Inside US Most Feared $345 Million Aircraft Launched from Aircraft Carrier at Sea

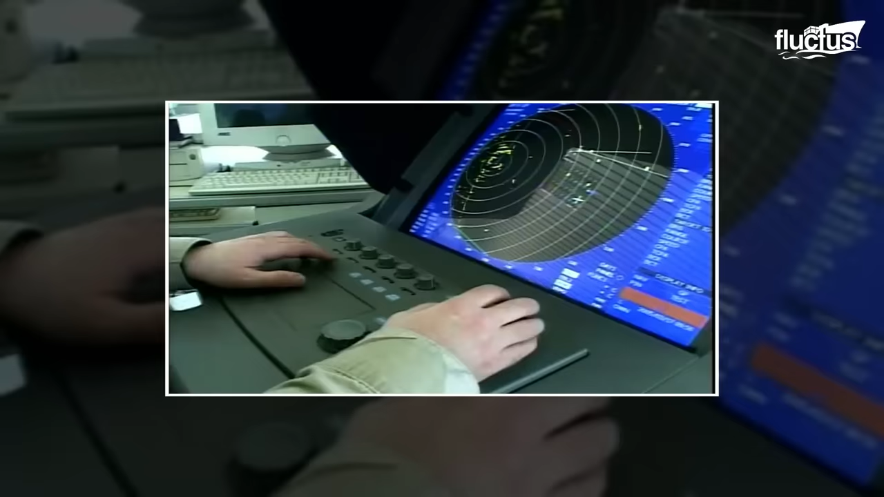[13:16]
This is about either actively sending out pulses and listening for echoes,
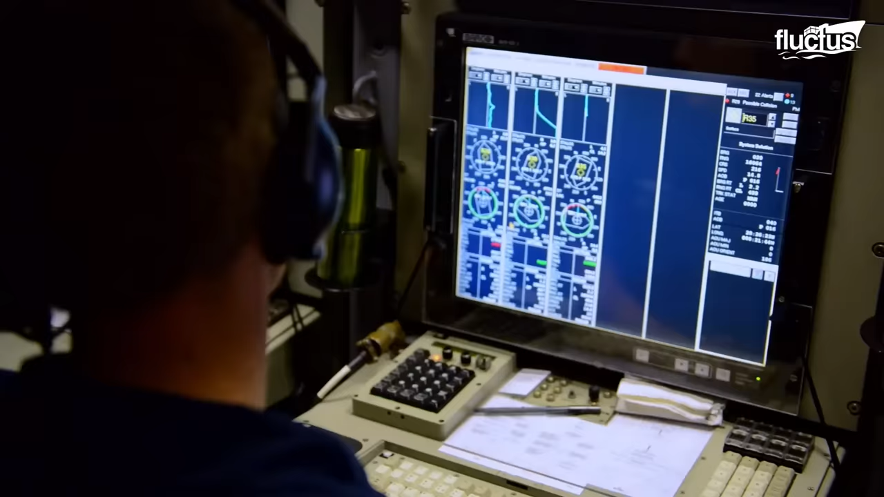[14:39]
They then immediately begin transmitting data back to the aircraft, alerting them to any potential anomalies.